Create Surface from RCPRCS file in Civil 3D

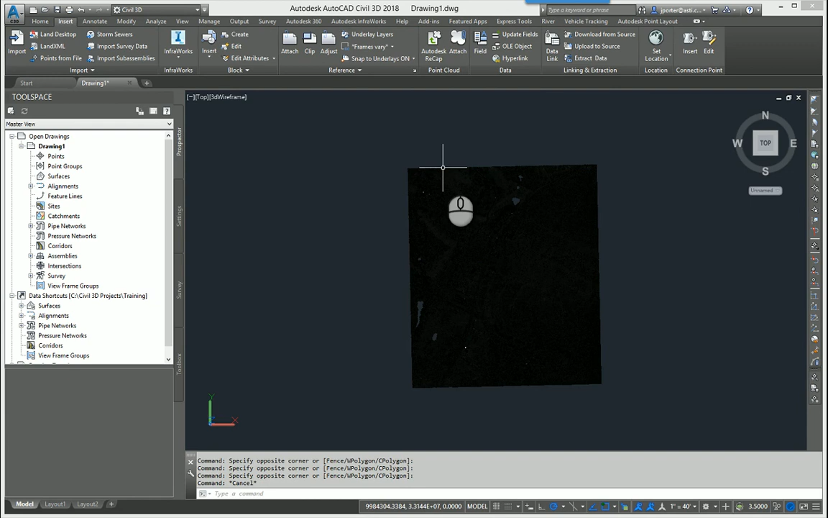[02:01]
Because the very next thing I'm going to do is create a surface from the point cloud. So to do that, you simply select the point cloud on the edge.
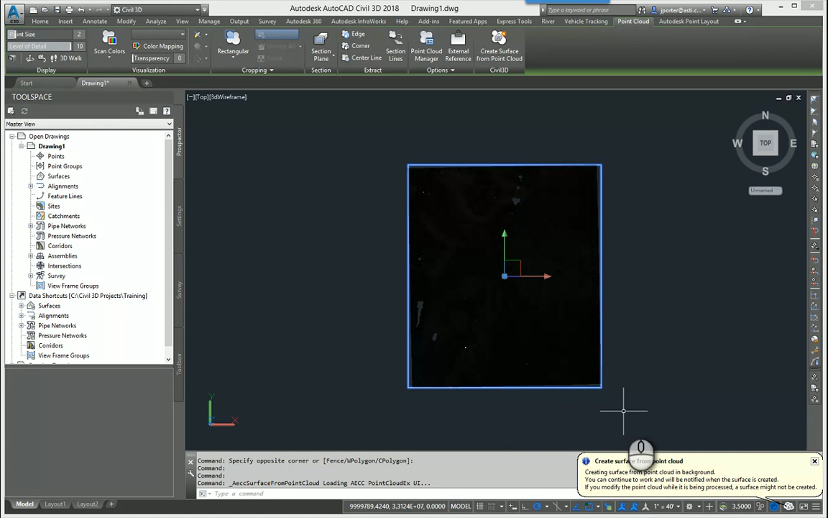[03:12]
So I'm going to go ahead and close and then you're going to see a balloon appear down here that says you're going to be notified that your surface is done when it's done. So let's go ahead and let that surface process and then we'll continue from there. Alright, and with the magic of pause and continue, it took me about three minutes for this to import my surface and process it.
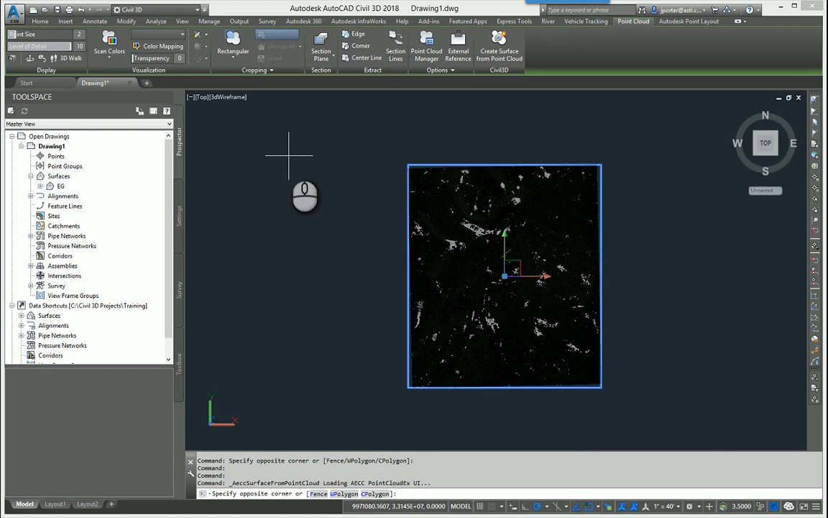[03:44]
But let me show you in 2019 where to find that.
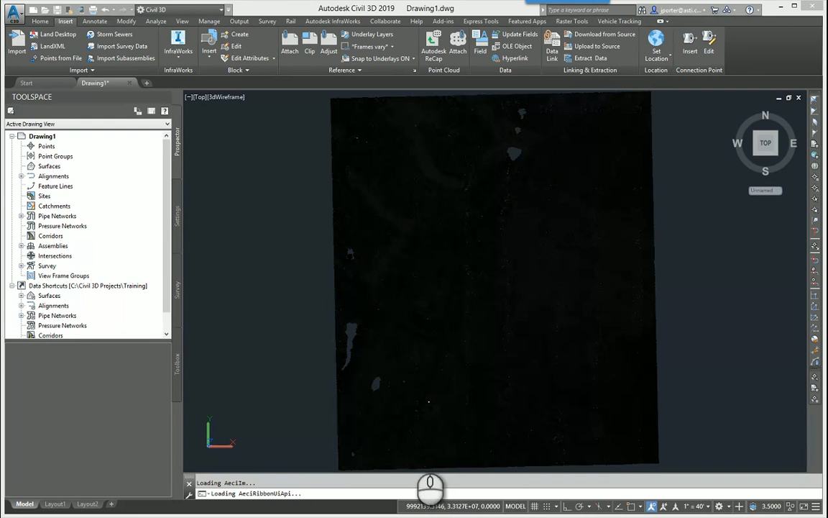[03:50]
So let me head over here to 2019. Now to speed things up, I've already gone through the process of the insert and the attach file and I've already attached the point cloud. But you're going to notice that in 2019 when you select the point cloud,
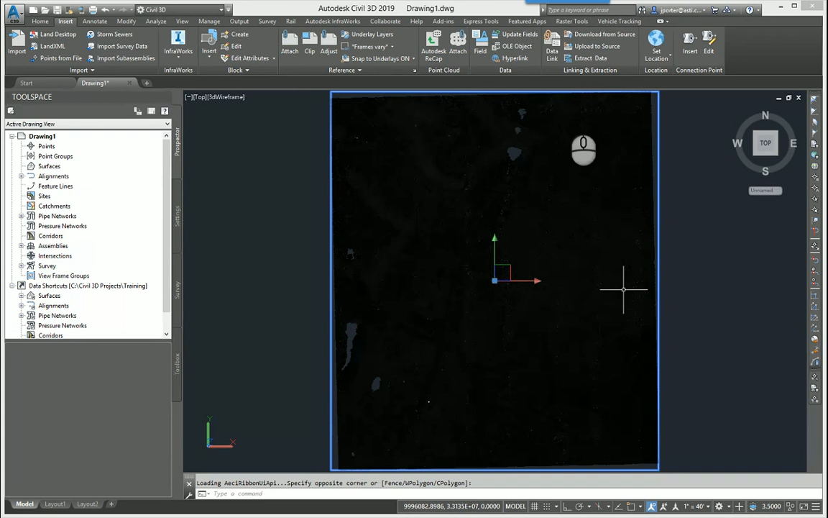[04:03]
there isn't a create surface from point cloud in this in the ribbon. The only way to do that is to come over back to the home tab. The surface is pulled down and then create surface from point cloud right here. And you will be asked to pick the surface again.
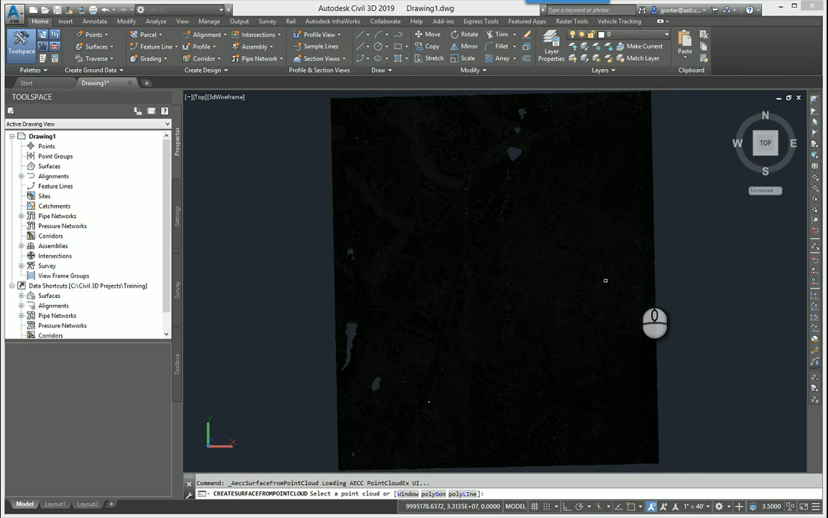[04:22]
Again, you got to pick the edge of the surface and then you proceed to go through the same process as you did in 2018.